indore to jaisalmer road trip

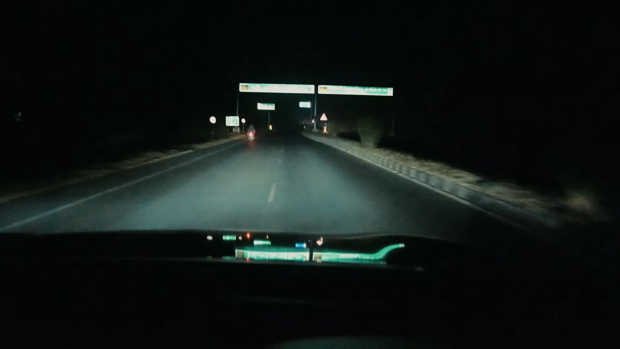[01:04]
वी आर गोइंग टू वर्ड्स रतलाम आप देख सकते हैं चलिए फिर आप से मिलते हैं ब्रेक्फस्ट पर अज़े में ब्रेक्फस्ट एंज़ॉए करेंगें तो मिलते हैं कुछी देर में ब्रेक्फस्ट के